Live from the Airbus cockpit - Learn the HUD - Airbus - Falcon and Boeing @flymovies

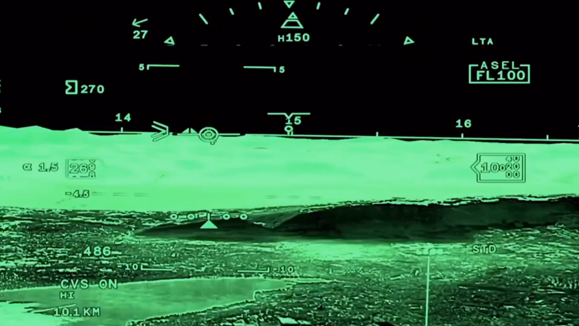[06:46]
MILES O' I was seeing the world through the Falcon Eye system.
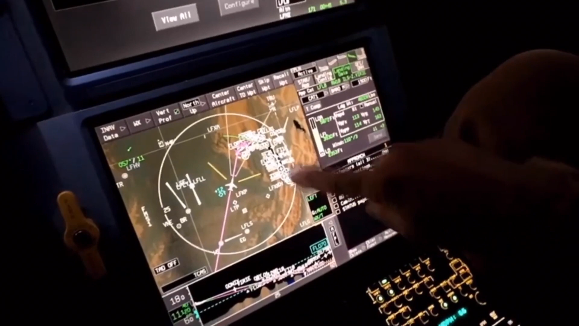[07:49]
MILES O' We see the flight plan going to Chambury. MILES O' The circle-to-land approach to runway 36 is sporty, to say the least.